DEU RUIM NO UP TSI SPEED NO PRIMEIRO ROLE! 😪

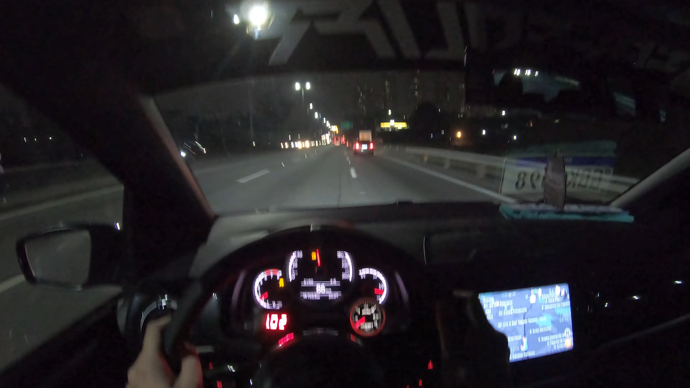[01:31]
Olha aí, rapaziada Rolando o espidão Vamos ver se a câmera vai ficar boa Ela tá balançando um pouco aqui Mas acho que o estabilizador da GoPro vai dar conta disso Então é um teste Então é um teste Quero fazer mais vídeos assim, on-board Mostrando um pouco do carro Mostrando um pouco do carro Acelerando
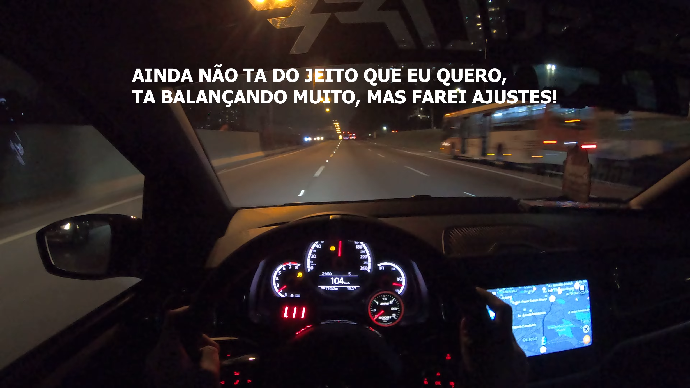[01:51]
Então acompanha aí Fala o que vocês acham, fechou? Estamos aqui na Na Raposo Tavares Vamos lá pra Avenida Europa Dar um rolê pro São Paulo Esquentar o carro ainda, né? Que tá... Ah não, já tá 90 graus Foi rápido Eu acho que vai ficar bem legal, hein? Pelo que eu tô vendo aqui na câmera
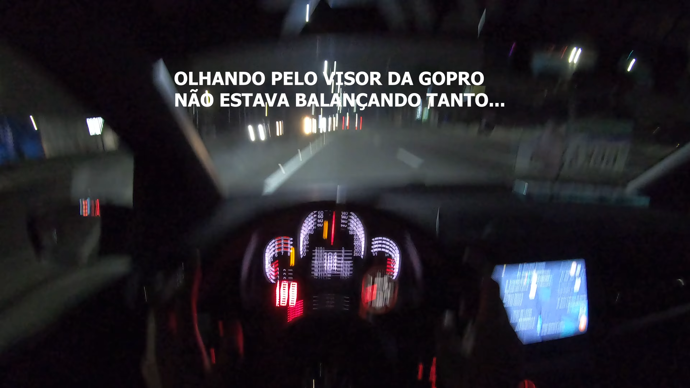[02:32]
Então é isso, rapaziada Já já a gente volta aí Que eu não vou filmar tudo Senão o vídeo vai ficar muito grande Nossa, 10 horas da noite Olha o movimento que tá Tá difícil, viu? São Paulo tá cada dia pior Vamos dar uma volta aí Pelos lugares aqui de Sampa Que tem os postinhos Mostrar pra vocês aí Passando a Avenida Europa Passando na...
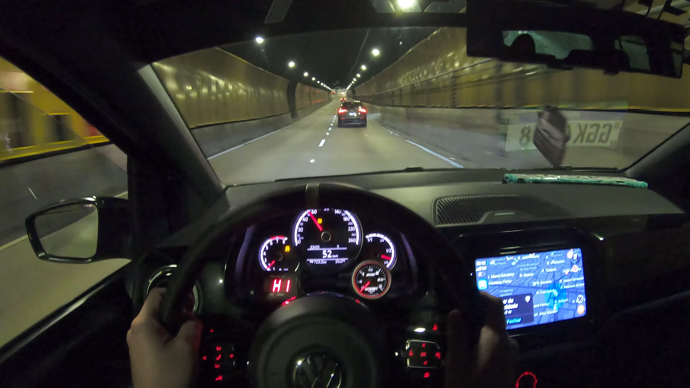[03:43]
Dá aquela puxadinha de lei aqui No posto não No túnel, vai? Não queria molhar meu carro Que sempre tem uma gota aqui Chama Ó, tá rolando uma baladinha aí, ó Vamos ficar aí, amor?
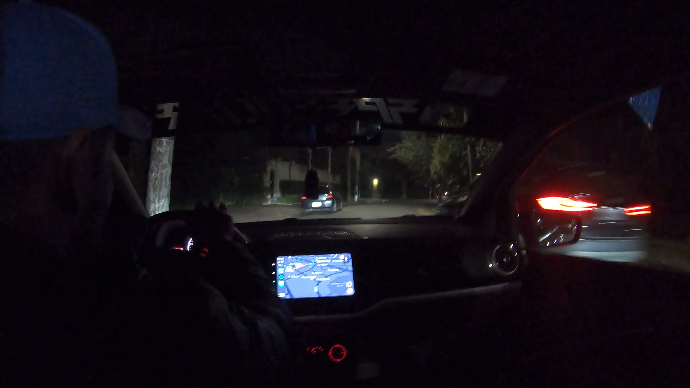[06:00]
Espero que a placa não caia Senão vai ser literalmente placa delete Eu vou passar na vida da Europa voltando
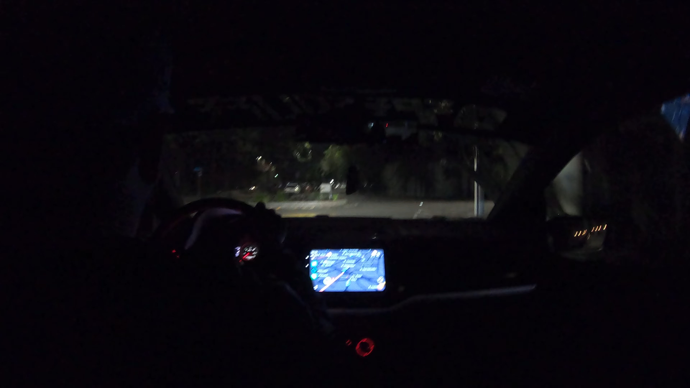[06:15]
Ixi, caralho Não consigo virar aqui, verdade Nossa, tá tendo uma mega operação Acho que é melhor nem passar, né, amor? Tem muito público Arregou É, muito público Pra dar o que é isso Melhor a gente dar Chora, boy
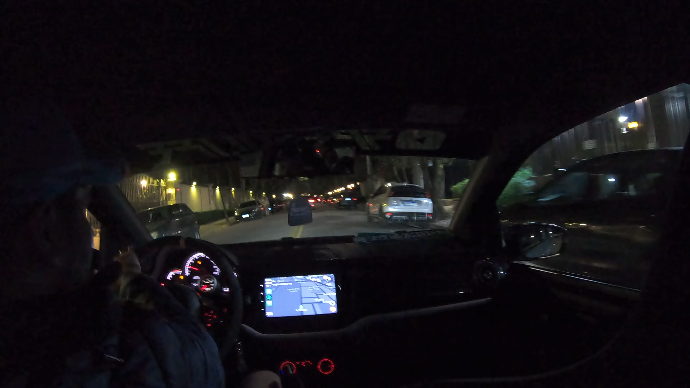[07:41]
É, São Paulo é isso, ó 10h38 da noite E olha o trânsito que tá Tá complicado Tá complicado Vamos ver aqui como vai ficar Já falo pra vocês aí, mas Pelo jeito é obras aqui na Na Express Vou tentar ir pela central ali Mas se tiver muito trânsito eu vou abortar o rolê A gente dá o rolê outro dia, né, amor?